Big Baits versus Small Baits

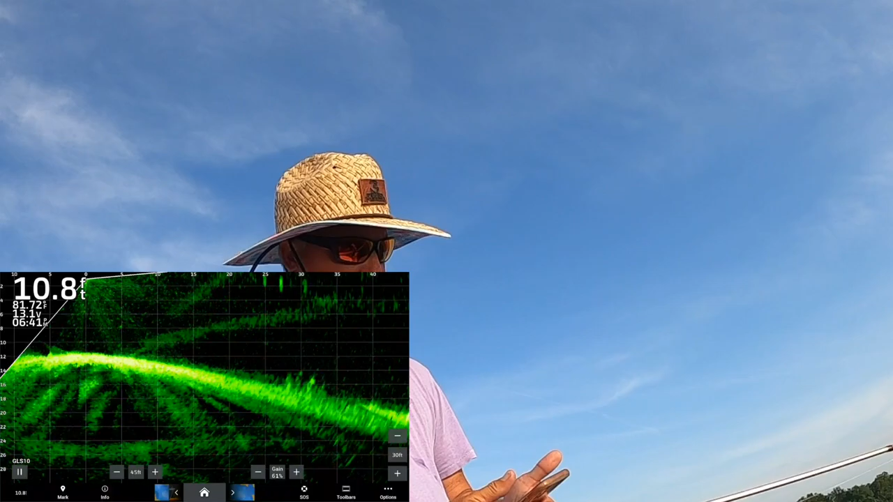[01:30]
On screen: depth 10.8 ft
10.8 that's the active captain right there and there you go folks that's what we're seeing sort of all the boats that are flying around me right now that's what we see that's what get me excited they're down there a little deeper than normal
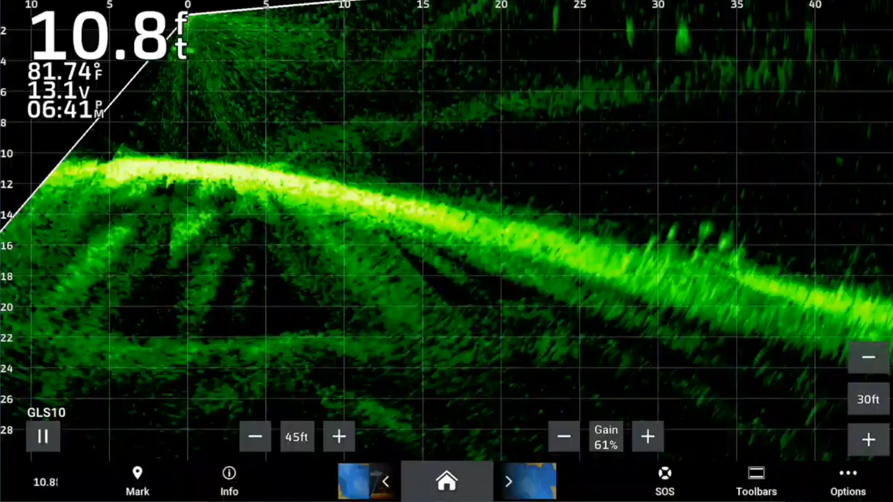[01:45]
On screen: depth 10.8 ft, water 81.74°F
probably some low lying stumps there's one back there that's looking good so
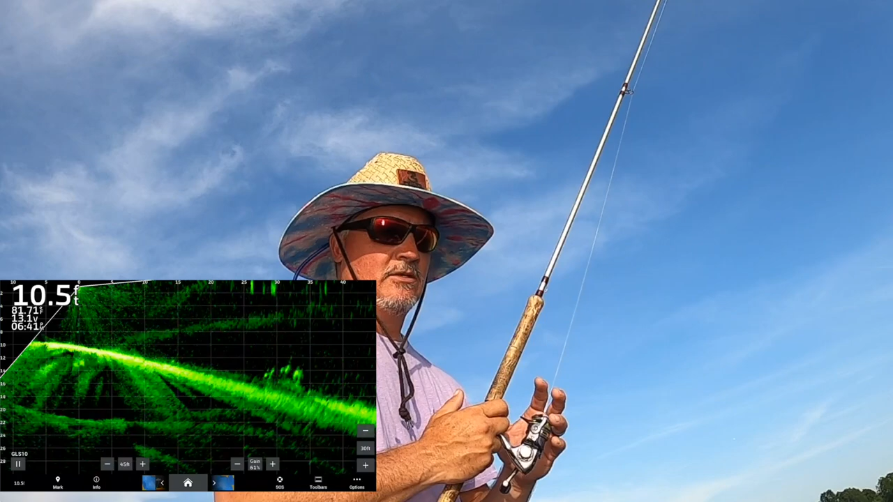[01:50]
On screen: depth 10.5 ft
we're gonna creep up on this try to fight these waves and uh right now i'm i pitch my normal stuff i got the sniping braid optimal this is my 10 footer
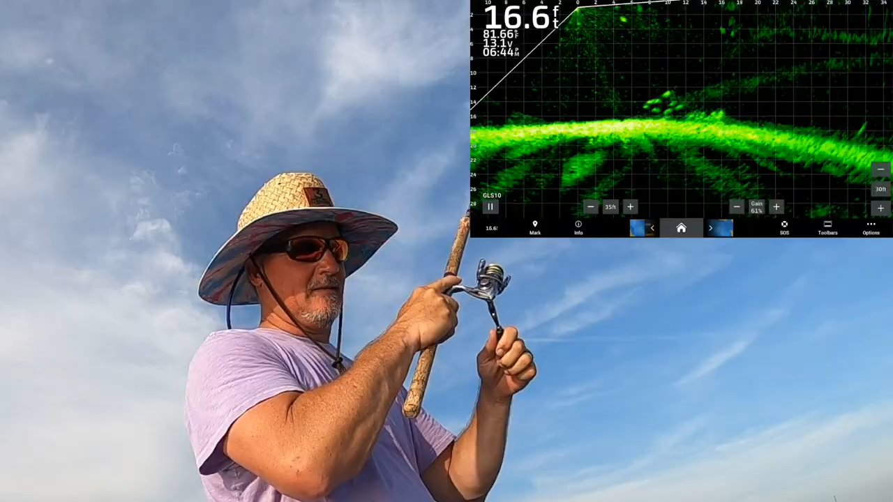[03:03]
On screen: depth 16.6 ft
good fish too baby i'm telling you what yep you got it on the actual captain good deal right there big old bait you saw what i did though he missed and then i brought it right back down to them so that's that is a beautiful fish right there
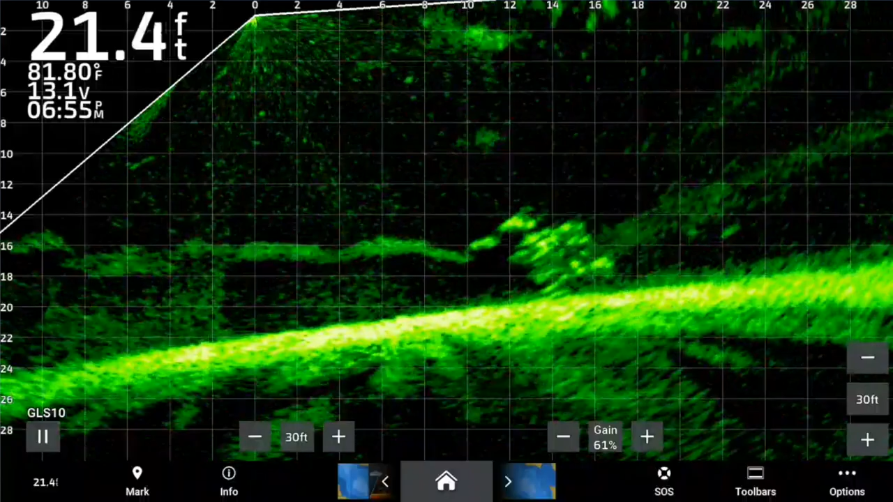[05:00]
On screen: depth 21.4 ft
miss that one let's see if we can get back down there this bait comes loose pretty quickly right there feeling it with the braid some of those fish look pretty darn good so i'm hoping there they come
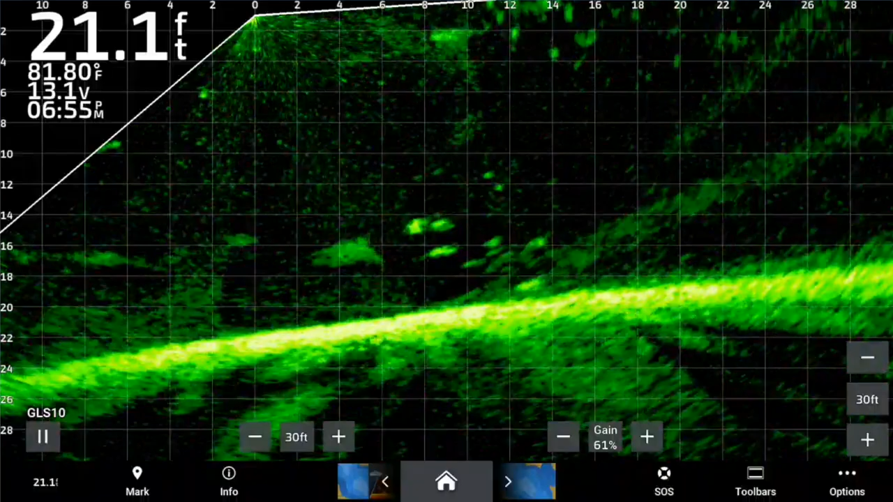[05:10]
On screen: depth 21.1 ft, water 81.80°F
got him i had to lead him though oh and he got off couldn't set the hook hard
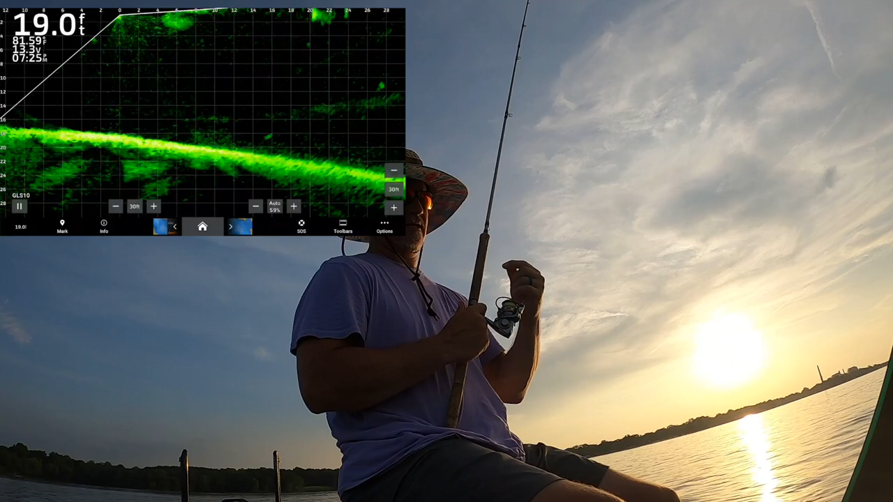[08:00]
On screen: depth 19.0 ft
so here we are a big old stump in the middle of a creek and um there's not much too many secrets to it they're going to come flying at it probably and uh we can't see if we can
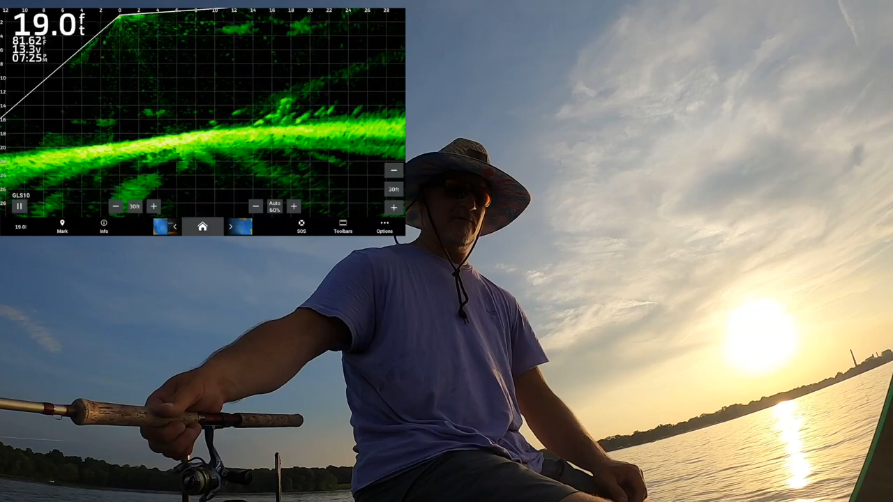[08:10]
On screen: depth 19.0 ft
get one see how they're just lined up down there below it see if we got any super active ones that'll come up for it
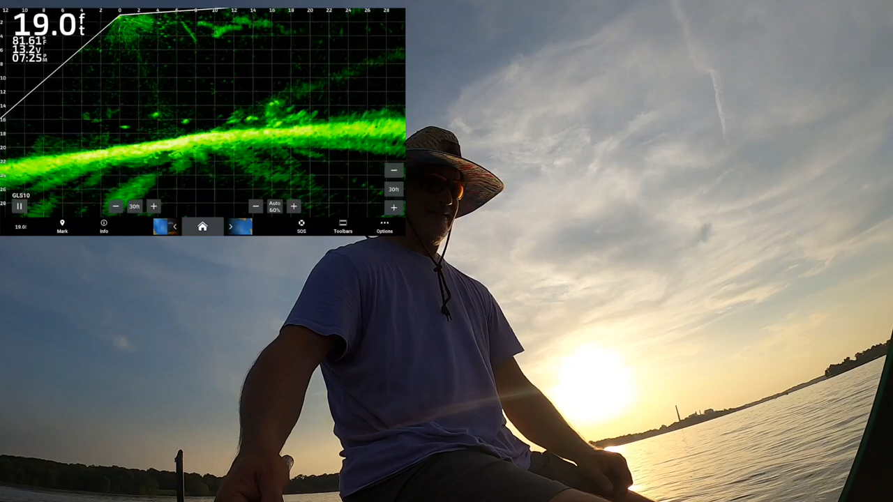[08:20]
On screen: depth 19.0 ft
oh yeah there he was that hard that's a good fish that's a good fish all right bubble gum is now available in the one all sizes um it is freaking hot it's a beautiful pink and this is that patriot color again not messing around this is this is the money maker right there and that is probably the biggest fish of the evening